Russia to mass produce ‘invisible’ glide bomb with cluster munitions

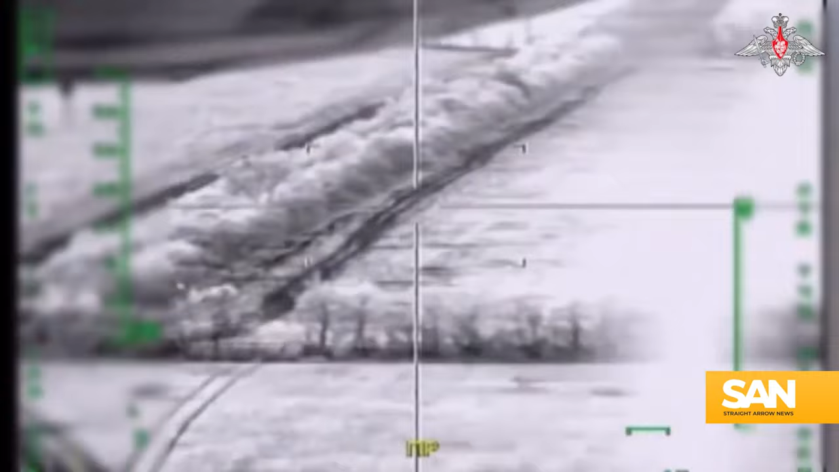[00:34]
The Russian government says the Drell achieves independent glided flight by using deployable wings.
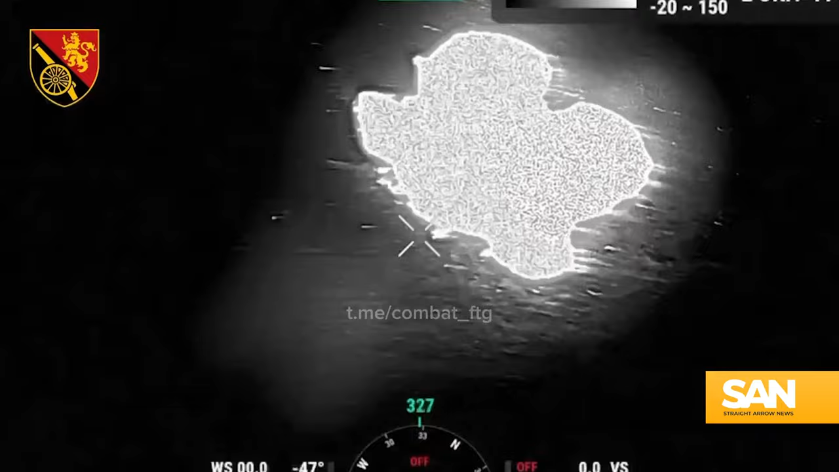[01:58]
and lightly armored vehicles, all without leaving massive craters or destroying entire buildings.
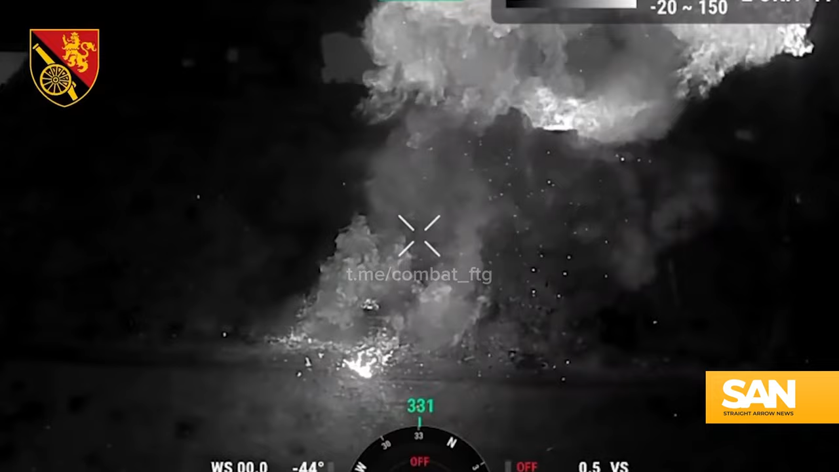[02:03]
The United States military says it limits the use of cluster munitions to military targets.